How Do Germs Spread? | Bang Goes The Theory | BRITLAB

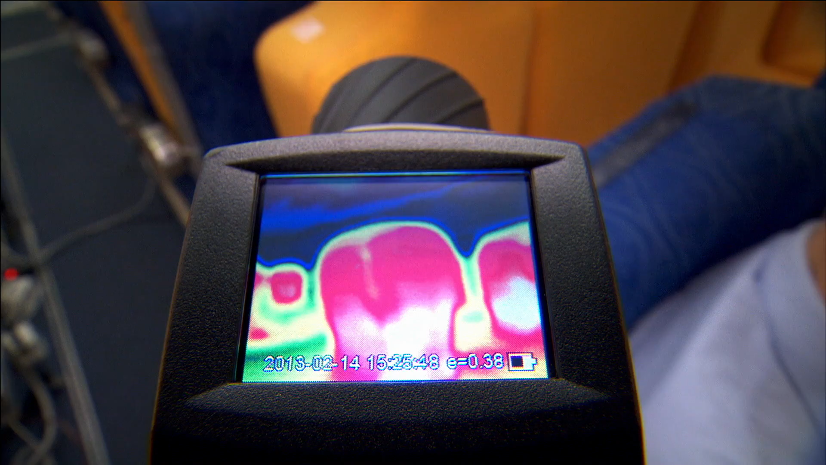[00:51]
And just to show you take a look at this thermal imaging camera as I walk along.
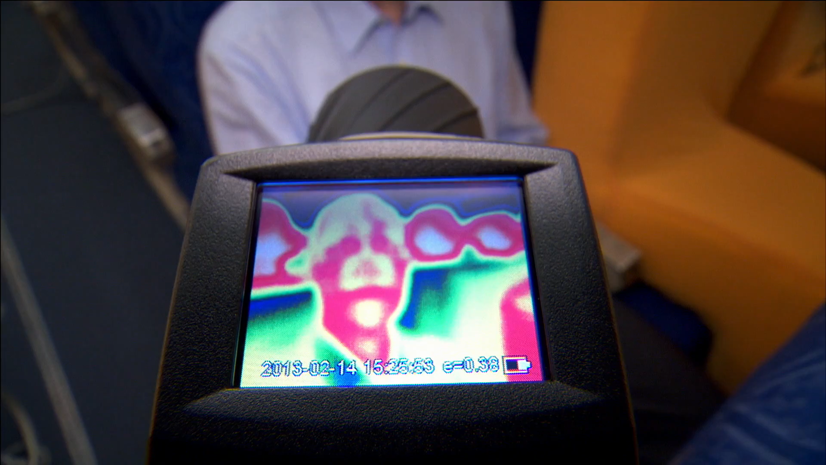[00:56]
Now that face belongs to Victor and Victor is going to be demonstrating what happens when you cough as soon as we've taken off.